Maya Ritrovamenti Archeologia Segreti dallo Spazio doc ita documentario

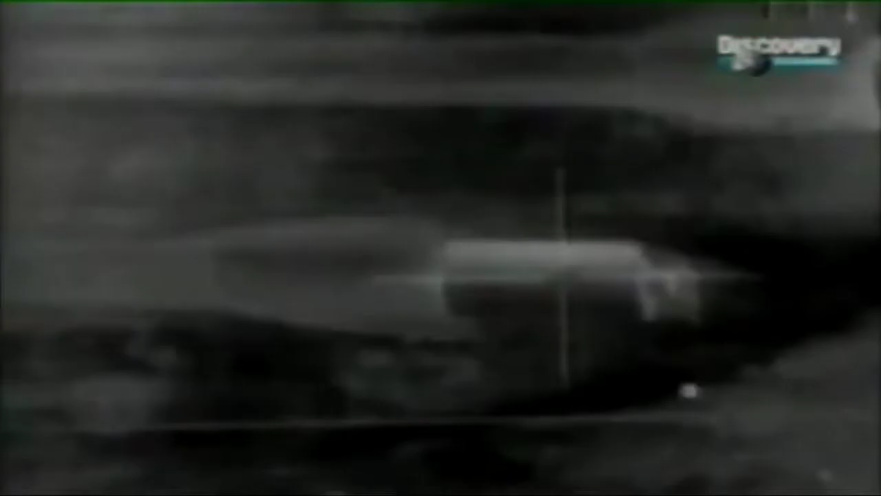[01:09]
in ambienti militari per guidare i missili intelligenti verso l'obiettivo e colpirlo con la massima precisione.
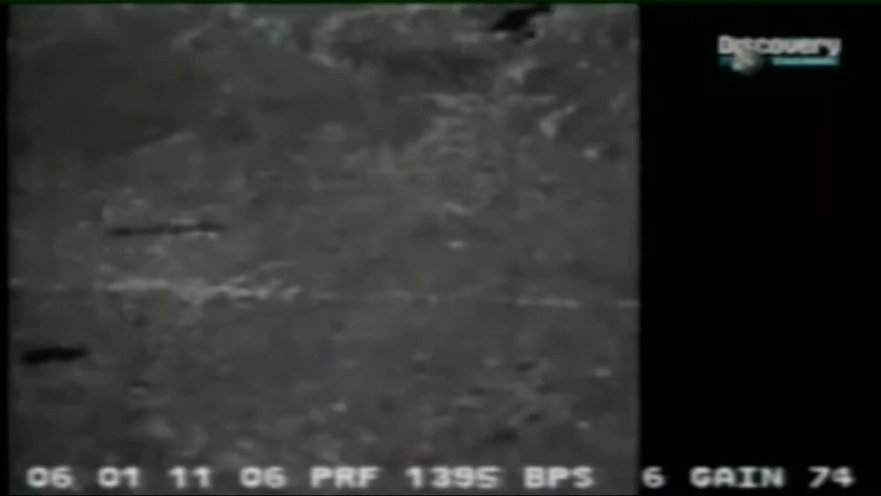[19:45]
Le immagini radar possono essere nere, bianche e avere varie tonalità di grigio. Quando il segnale rimbalza su una superficie verticale l'immagine è bianca.